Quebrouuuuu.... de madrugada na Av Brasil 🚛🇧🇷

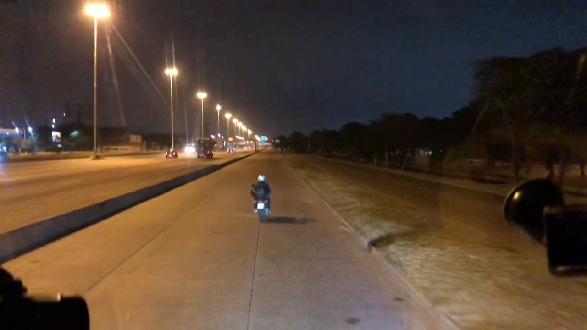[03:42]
Agora Já vai dar quase duas horas da manhã Vocês podem ver aí ó Tudo Deserta Avenida Brasil deserta Aqui na frente Aqui na frente pessoal É o mercado São Sebastião Olha tem placa ali ó Mercado São Sebastião Aqui na direita
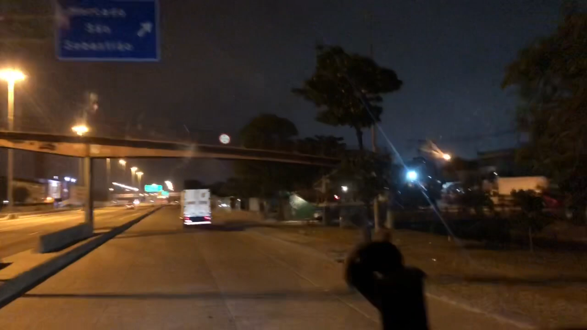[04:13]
Aí sai Sai cargas aí pra Grande parte aí desse Brasilzão